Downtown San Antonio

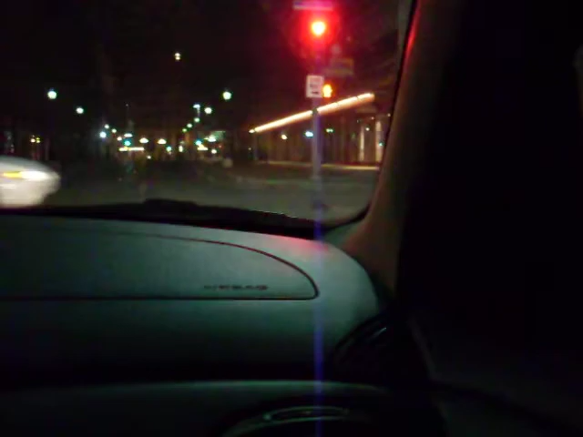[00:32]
What is it? There it is right there. Can you see it? Yeah, I could see it. Why do they call it the transit tower? No, that's what I used to call it. Transit tower. You sure? I'm sure. Still call it the transit tower.
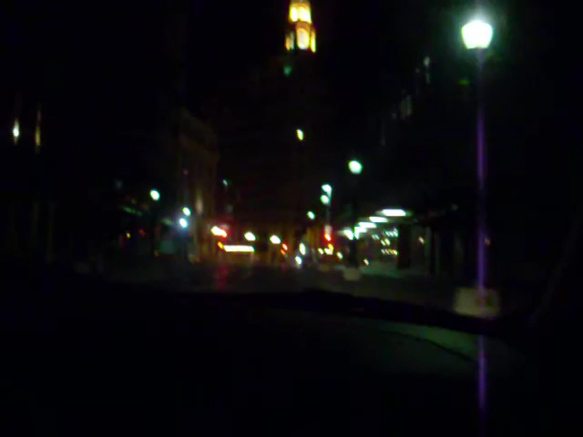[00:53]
Buses only, we can't go that way.
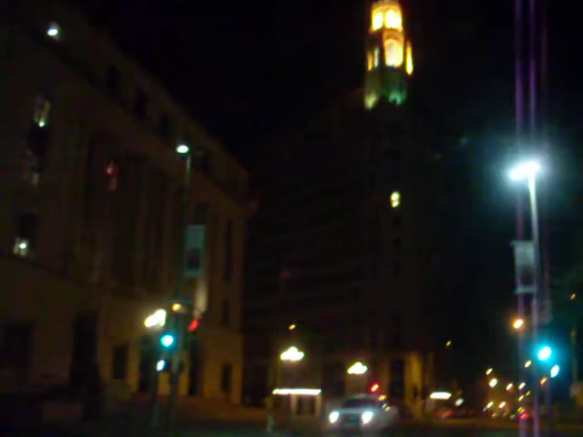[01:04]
I wonder why buses only.
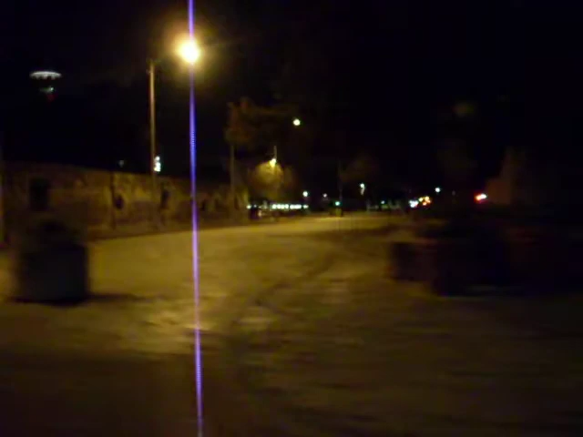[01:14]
That's the helmet. Oh hell no. Oh hell no. Is that the helmet?
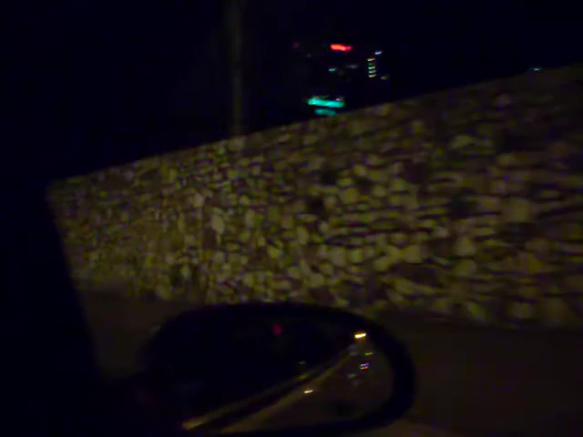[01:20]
There used to be a hospital too right there. Oh shit, it's under construction. Can't go that way. Oh, drug bust. They got busted. Oh,